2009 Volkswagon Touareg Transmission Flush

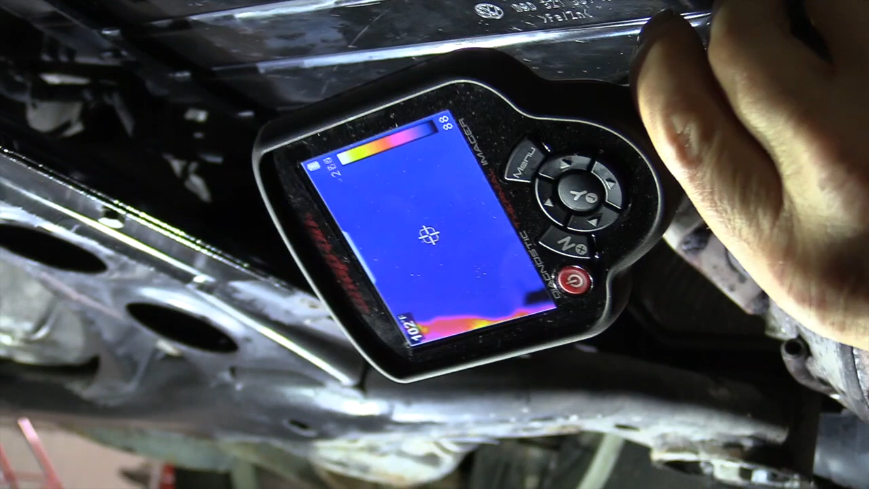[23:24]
so back it off a little bit okay we're at about 103 degrees right now